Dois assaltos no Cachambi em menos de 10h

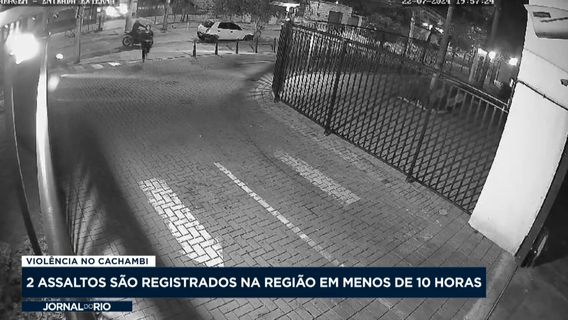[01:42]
O vídeo mostra a movimentação do bando do lado de fora, quando o motorista chega com o carro de luxo e entra na garagem.